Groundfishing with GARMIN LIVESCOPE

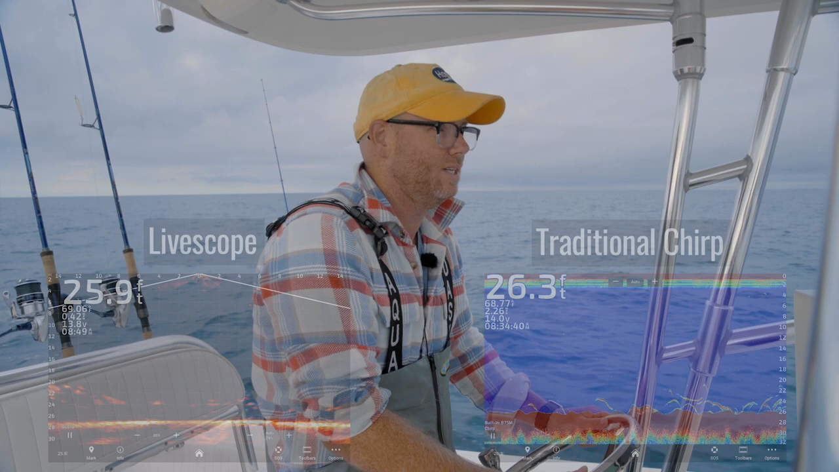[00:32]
Today there's SCUP, we're fishing on a ledge, and so the name of the game today is we're just, we're on a ledge, we're just idling around looking at the fish finder.
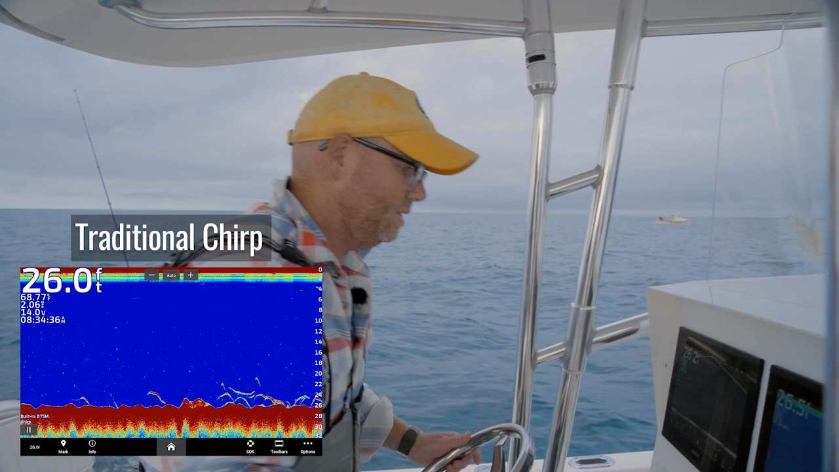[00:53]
On screen: depth 26.0 ft
and the live view is amazing. It's almost like a video screen recording of fish swimming around the bottom, and here I have on the Garmin, I'm recording it on my phone with through the Garmin network I've created on the boat. You can literally just see SCUP swimming around the screen.
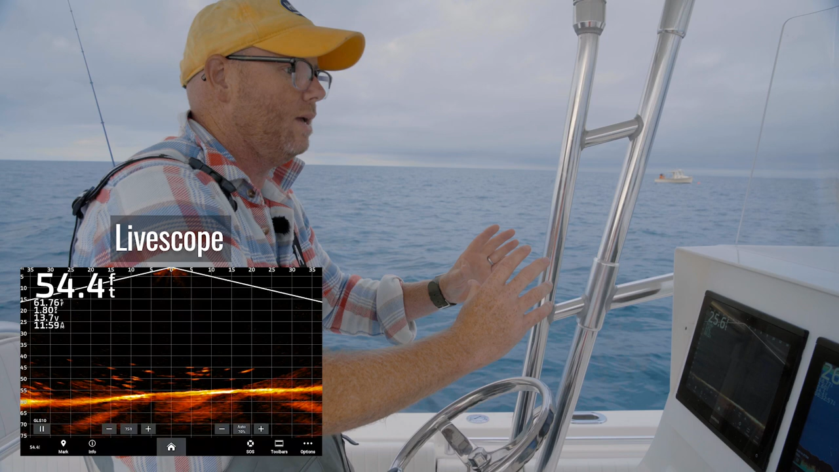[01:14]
On screen: depth 54.4 ft
It's very educational because you can see what's going on on the chirp, you'll mark fish,
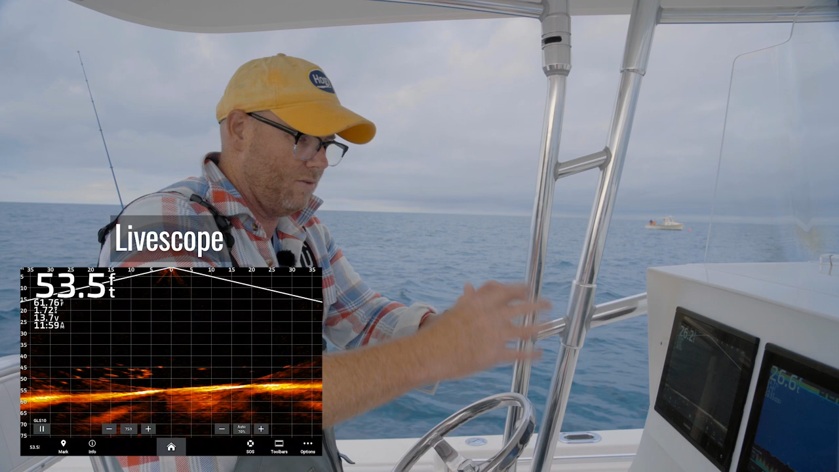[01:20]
On screen: depth 53.5 ft
it's a very static impression, whereas on the live view you can literally see the fish swimming around, you can even see the fish coming up to eat our little half ounce heavy minnow jigs. It's fascinating.
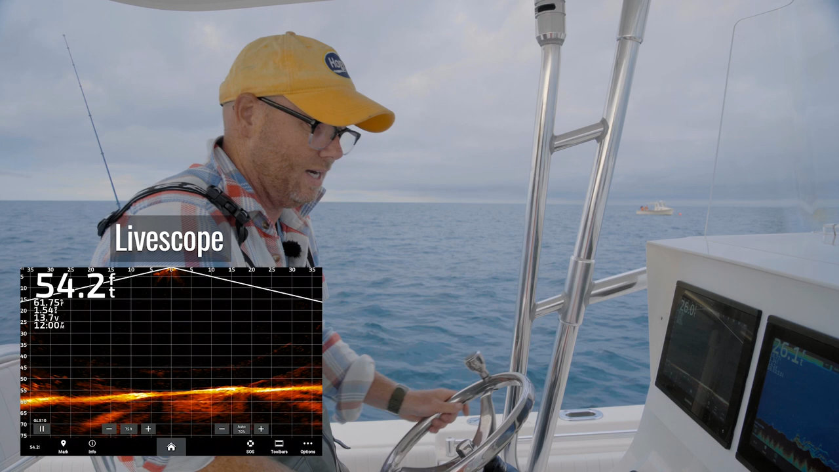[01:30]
On screen: depth 54.2 ft
So obviously I can see fish swimming around here on the screen, chirps loaded up, I'm going to send them down and let them rip.
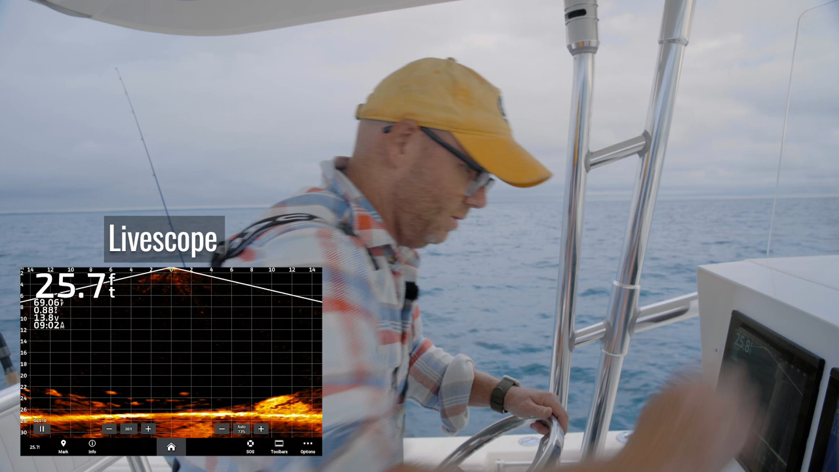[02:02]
On screen: depth 25.7 ft
I'm going to record these fish swimming around on the live view, and just swimming right through.
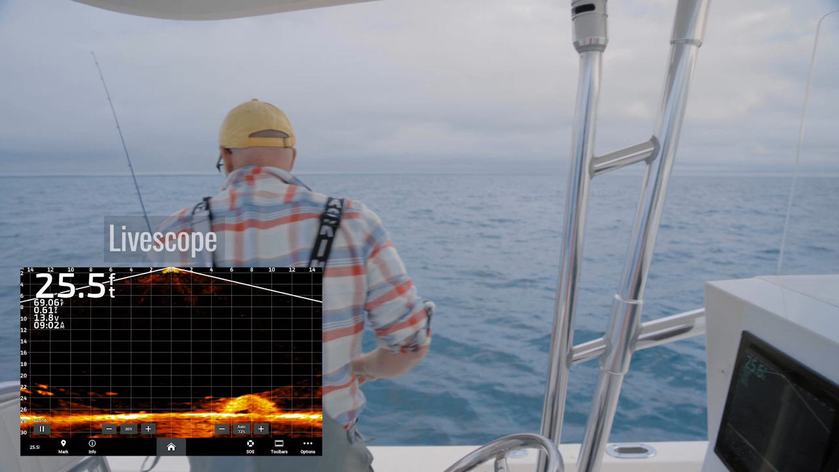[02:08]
On screen: depth 25.5 ft
I'm going to send the jig down, and literally see the jig on the live view,
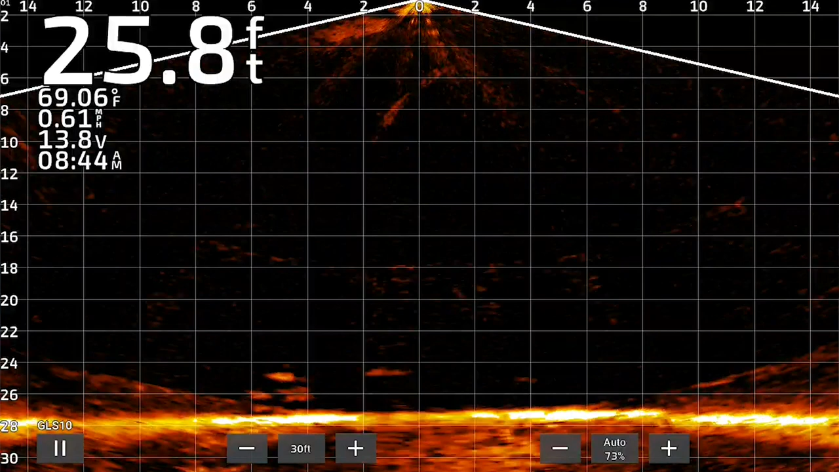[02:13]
On screen: depth 25.8 ft, water 69.06°F, speed 0.61 mph
and if we're lucky, oh, got one chasing,
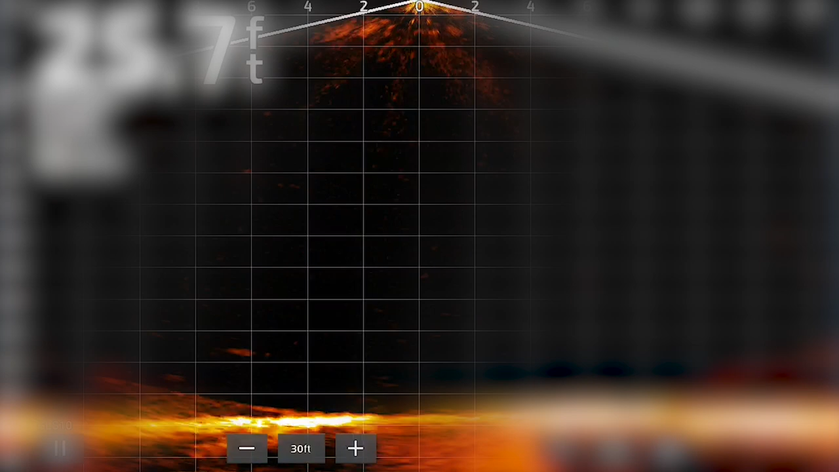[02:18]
you can literally see this little half ounce jig dropping on the finder, got a fish chasing it, nope, there we go, you can see that fish coming up to the top. So cool, and here he is. Now just look, this isn't even the biggest SCUP,
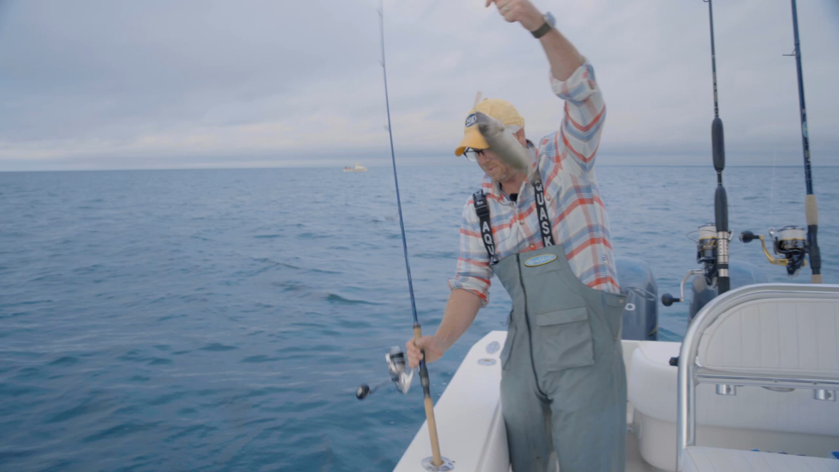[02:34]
of the day, and this is a tiny jig, and this live view is so accurate, you're marking this little jig in this not-so-huge, he's probably legal, but we're going to throw this guy back, SCUP. Now they're swimming around again, I can see some bigger ones and some smaller ones.
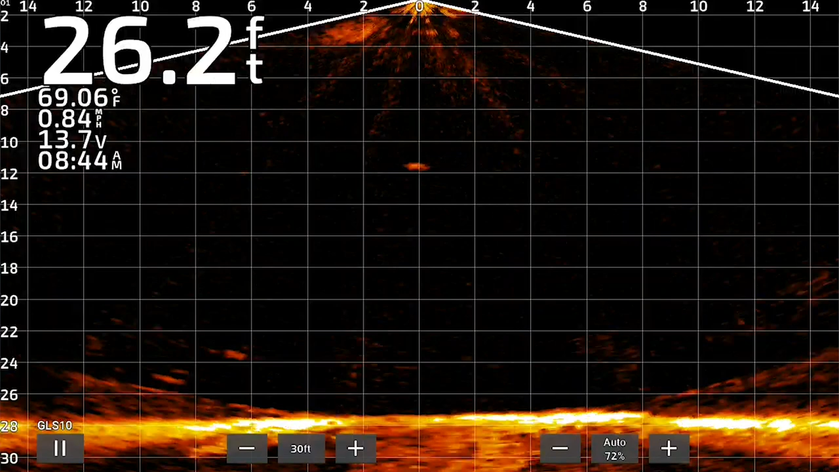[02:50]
On screen: depth 26.2 ft, water 69.06°F, speed 0.84 mph
Moving a little fast, there we go, I saw that one eat it.